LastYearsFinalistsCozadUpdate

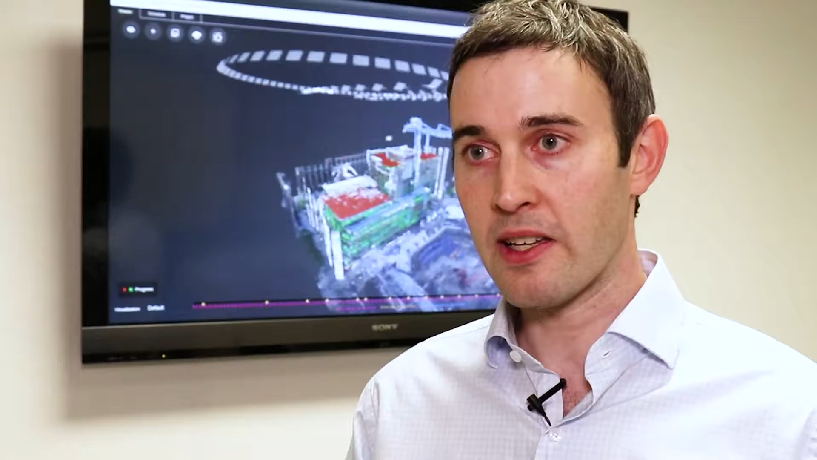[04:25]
then we can create 3d models from multiple photos and we
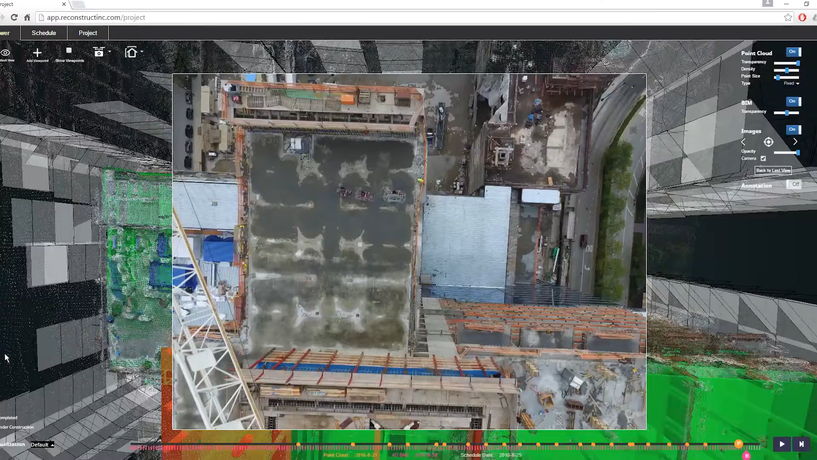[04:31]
can localize those photos with the 3d models the construction sites also typically
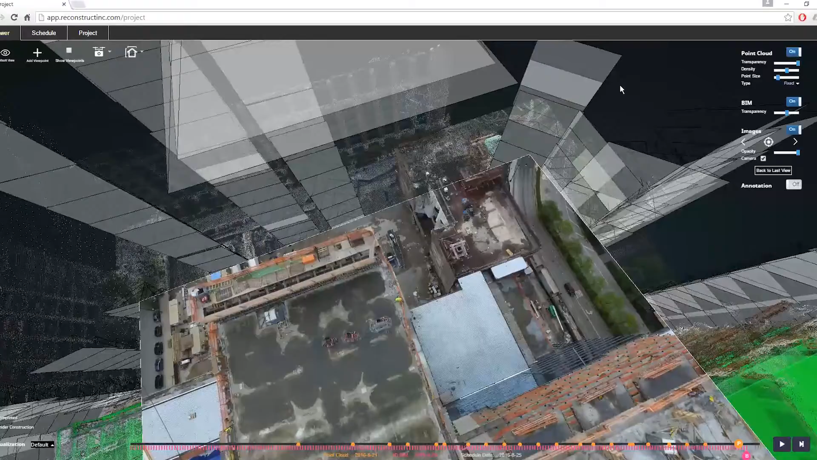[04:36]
already have 3d plans that show where the work is going to be put in place and by whom
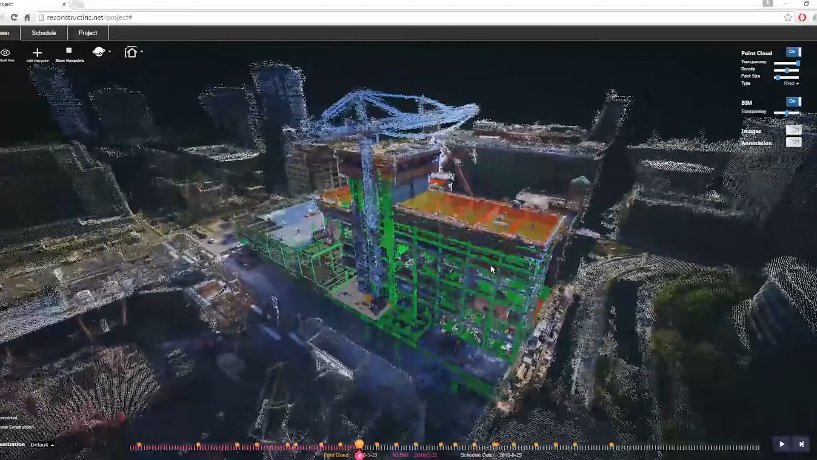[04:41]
and at what time and so we can align the photos and the 3d models that we
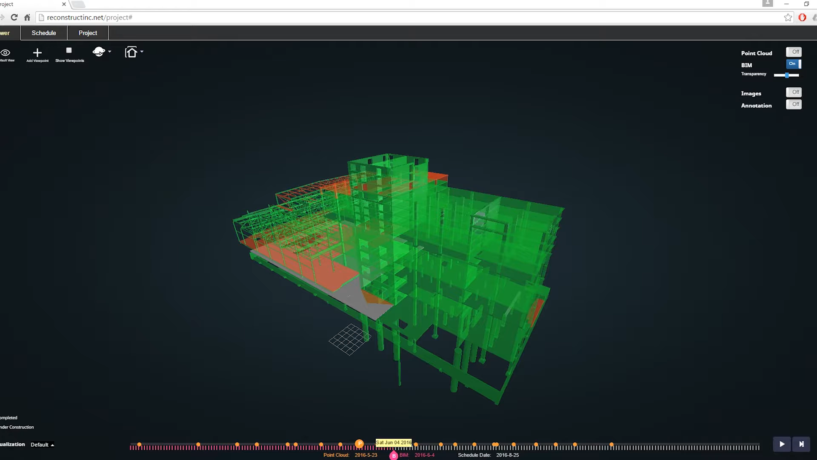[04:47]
create to those plans which are called building information models so that everybody
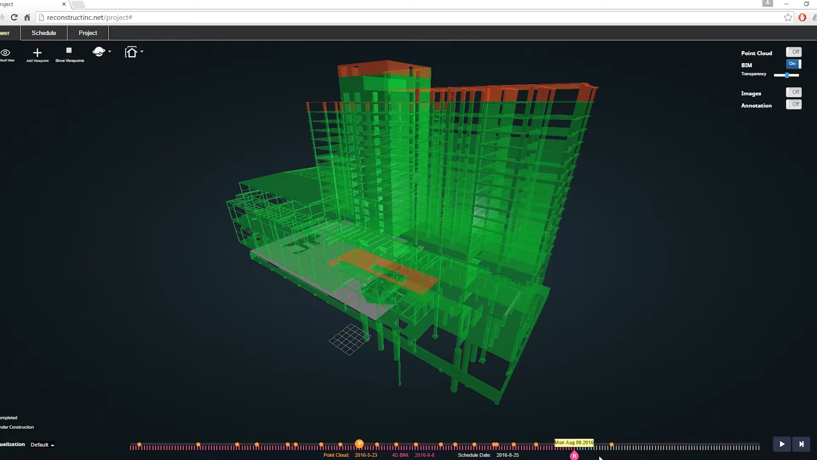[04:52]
can see at the same time what's planned and what's actually been constructed what our
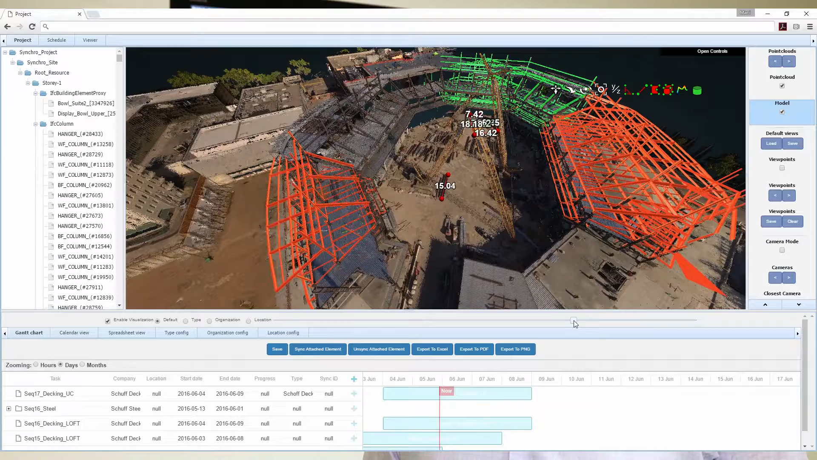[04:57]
software does is we we capture the reality with the photos of 3d models